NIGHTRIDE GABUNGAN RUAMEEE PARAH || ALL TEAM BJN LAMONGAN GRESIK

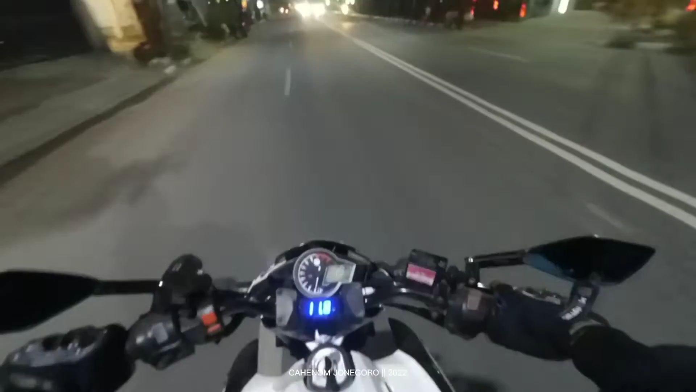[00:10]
Untuk Gresik ya, tiketnya di Pam Veteran. Katanya jam 6 guys, tapi anak-anak mana? Kayak saya tertinggal ya, gak tahu juga sih. Anjay, kayaknya ketinggalan ya.
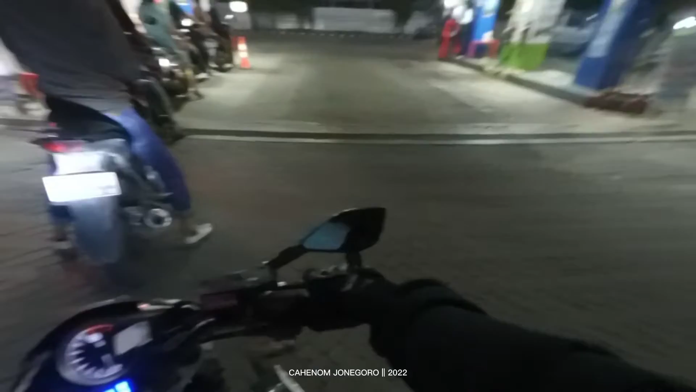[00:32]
Dan tikung kedua ini nantinya di Pambalan, dan tikung ketiga di Babat kayaknya. Saya mau isi bensin dulu.
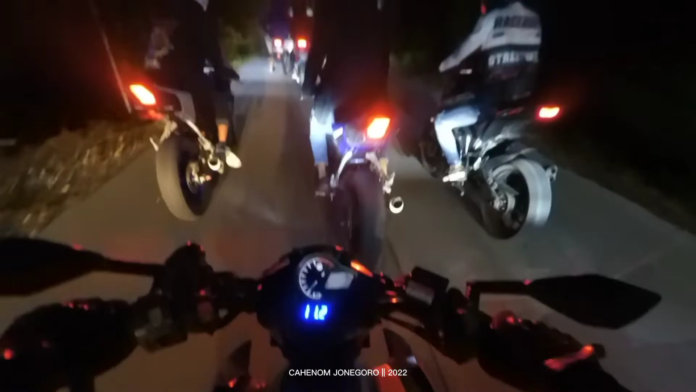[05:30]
Ini sudah sampai di jalanan Lamongan guys. Cukup ramai parah nih. Padahal baru rombongan dari Bojonegoro saja ini. Belum dari Lamongannya nanti.
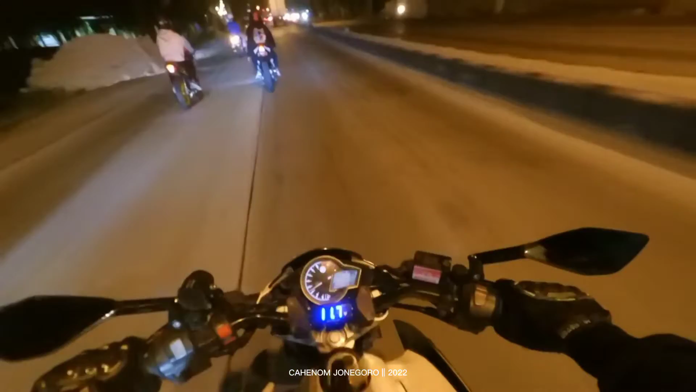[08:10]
Kayaknya mau sampai ini guys, karena sudah masuk ke Gresik ini. Itu anak-anak di depan guys, mau rame kelihatan gak sih? Ya skip, nanti di lokasi saja ya. Wow, kenapa bising sekali guys, gak kebayang nanti kalau nanjak di atas.
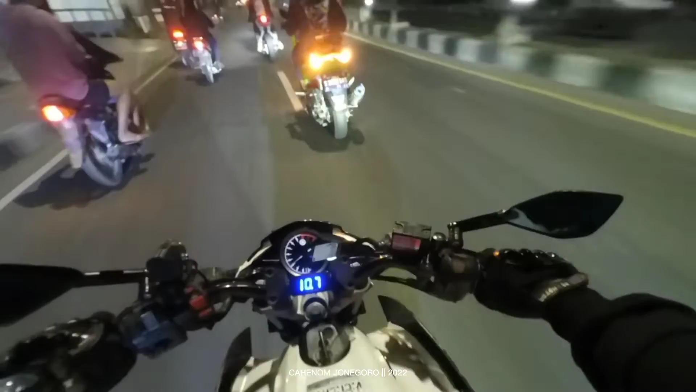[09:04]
motor yang datang mau. Ini sudah sampai mana ya? Bagi orang-orang Gresik ini sampai mana ya? Tolong komen. Pokoknya jalur setelah kantor bupati kayaknya. Ini kayaknya pertigaan ya. Ini belok kiri guys. Wow.
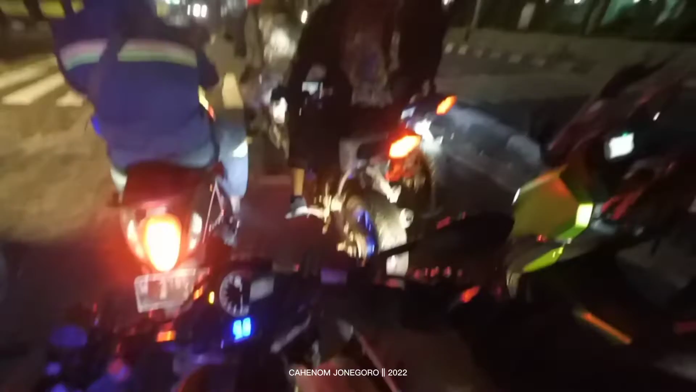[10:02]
kucing yang gini nyala tadi ya sekarang coy. Kok bisa ya nyala kuningnya? Mungkin kepanasan atau gimana ini? Karena sepanjang jalan Bojonegoro sampai Gresik ini belum berhenti guys.
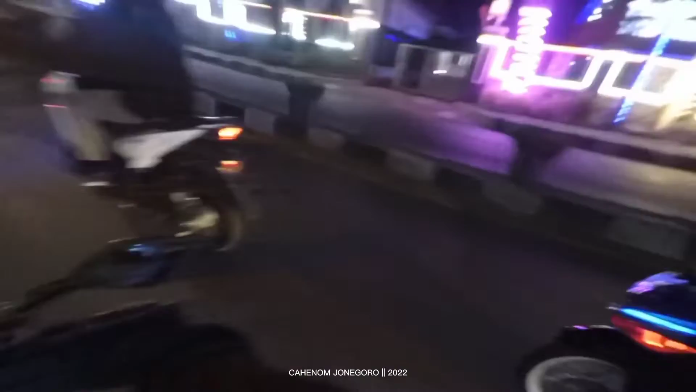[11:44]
Sampai mana ini ya? Atasnya cukup keren ini guys. Saya nggak bisa berkata-kata lagi. Gresik. Wow.
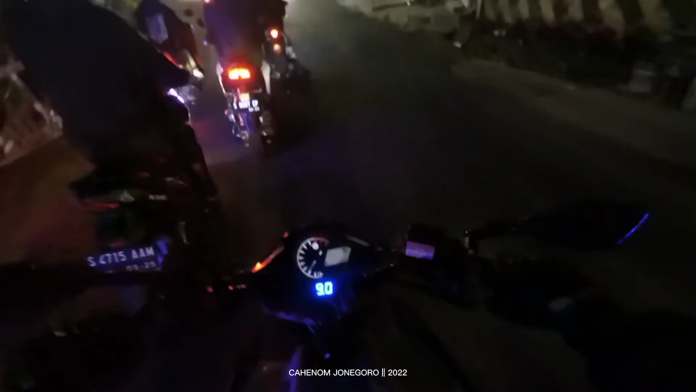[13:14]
Anjrit, masuk gang guys. Kayak enak sama warga kalau semua pakai kenapa racing anjrit.
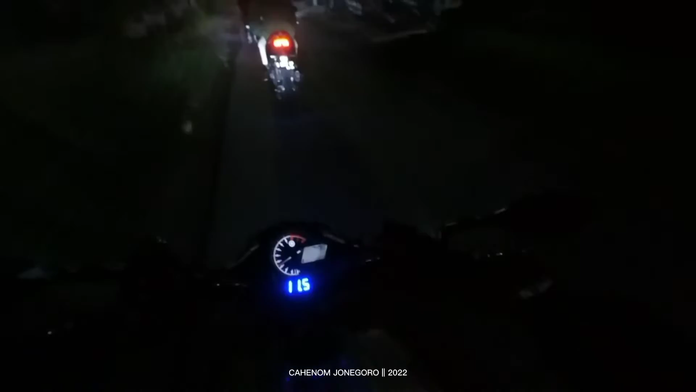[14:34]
Wow, kita nanjak guys. Baterai tinggal berapa ini? Sudah ketip-ketip umur. Oh, ini kayaknya jalur yang kemarin ini ya. Saya sudah pernah kesini bareng teman-teman. Cuman dua unit motor knalpot racing guys, 215.